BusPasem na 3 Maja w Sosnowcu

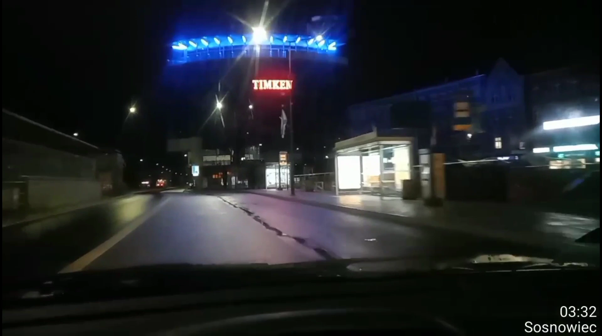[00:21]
DZIĘKI ZA OBSERWACIE Ale jak wiemy, bo chociażby w ubiegłym tygodniu już o tym informowałem, już to pokazywałem na swoim kanale, uspas na ulicy 3 Maja w Sosnowcu obowiązuje w godzinach od 5 do 23.
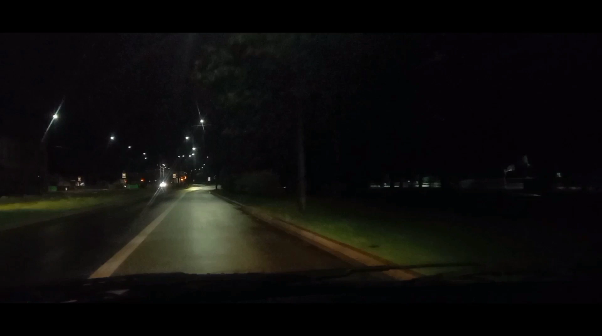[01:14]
Natomiast poruszając się w godzinach nocnych, czyli pomiędzy 23.00 a 5.00 rano po tym prawym pasem w ciągu ulicy 3 Maja, zwracam tutaj uwagę na jedną bardzo ważną rzecz, zwróćcie uwagę, że pasy ruchu są tutaj rozdzielone linią ciągłą.